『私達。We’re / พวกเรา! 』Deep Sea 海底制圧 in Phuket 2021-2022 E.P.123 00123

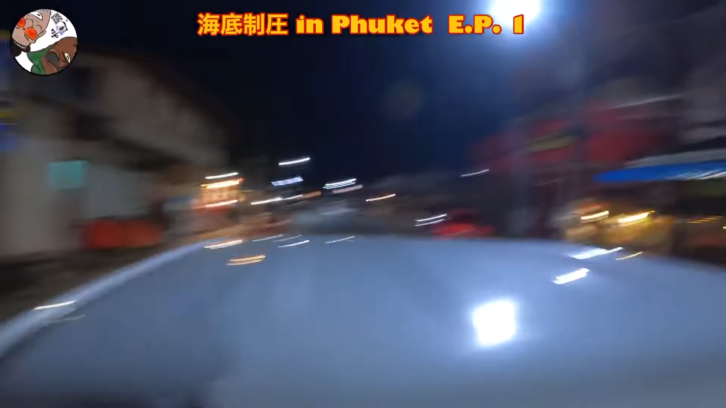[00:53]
あちらほら朝食のお店がやっております。おお、裏から来たんで全然わかりませんでしたが、